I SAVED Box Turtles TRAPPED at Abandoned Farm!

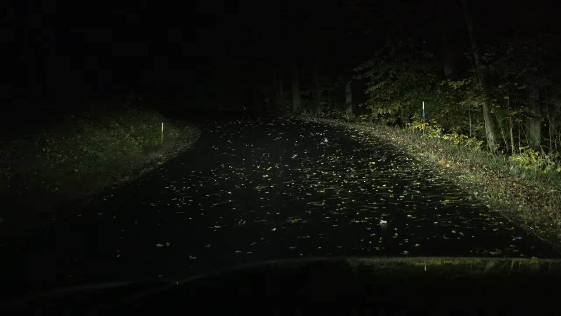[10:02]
Using my flashlight to point at anything that looks salamander-like. There's a lot that looks salamander-y here. I'm probably gonna have to get out and walk soon. Saw somebody hauling across the road.